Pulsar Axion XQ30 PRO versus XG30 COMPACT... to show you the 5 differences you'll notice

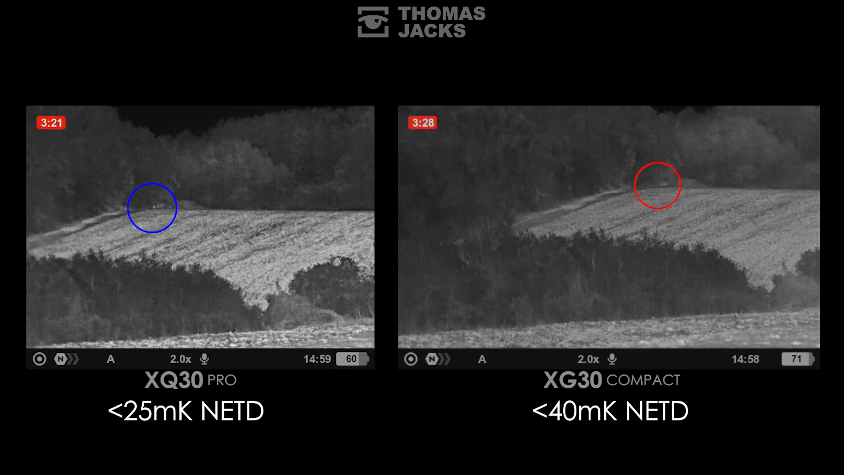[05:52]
But it's noticeable that the larger pixels in the XQ30 are better at retaining their heat sensing capability versus the smaller pixels in the XG30. So despite having fewer pixels the XQ30 is now almost as good as the XG30 at finding the brood of pheasants sheltering in the far corner of the neighbouring field 370 metres away.
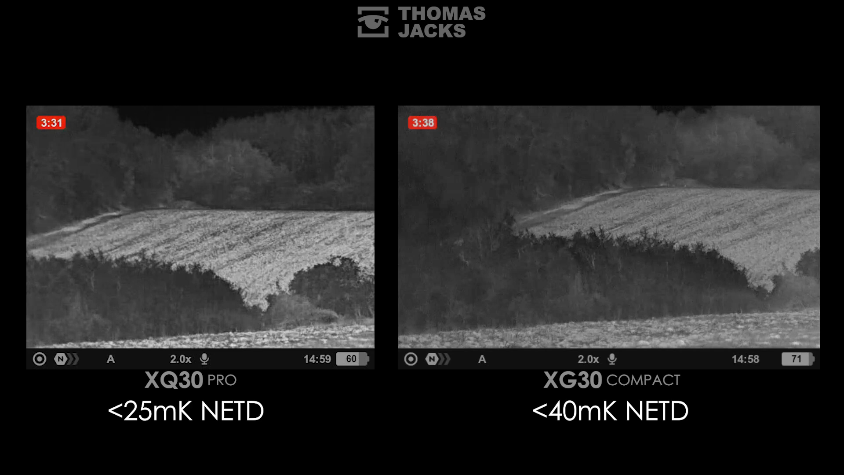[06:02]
It's not a big change but it would be more noticeable if the weather were to worsen. Before we conclude the weather has brightened so for bird watchers,
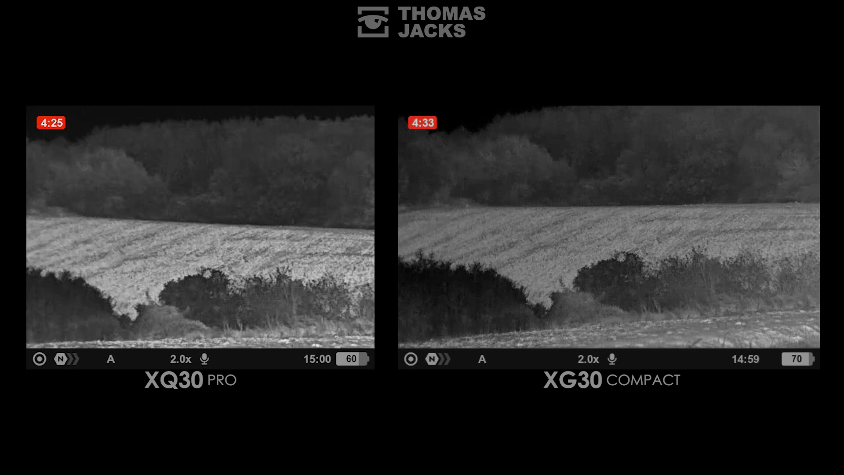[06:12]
ecologists or anyone looking for smaller animals just want to come back to that primary point of difference and that resolution. Small birds in trees 50 metres away. Clearer and more likely to be detected on the XG30.
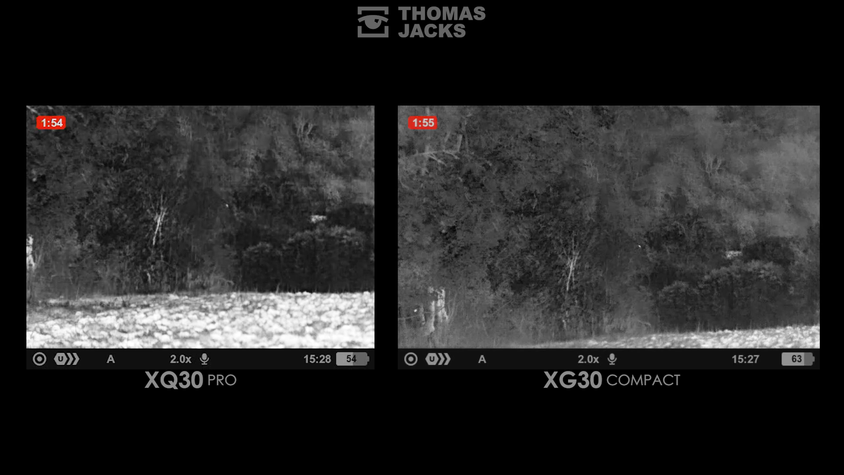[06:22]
A larger bird at 100 metres away.
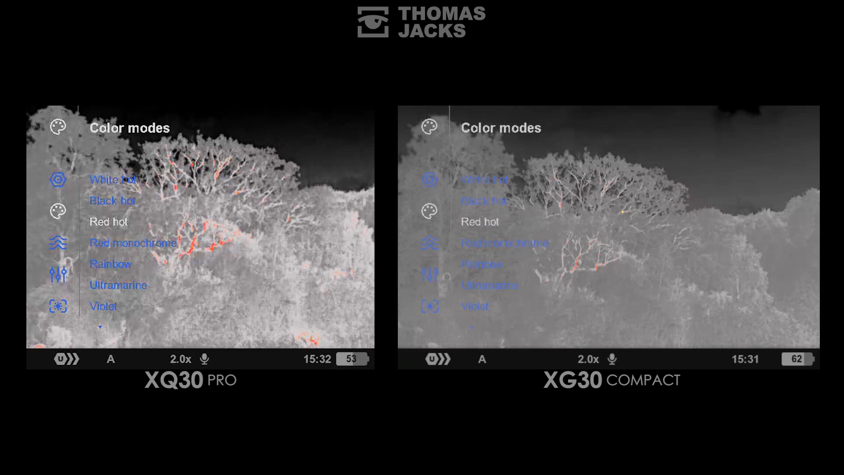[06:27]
The task with thermal in bird spotting is mainly about detection, often in trees but typically at lesser ranges than this.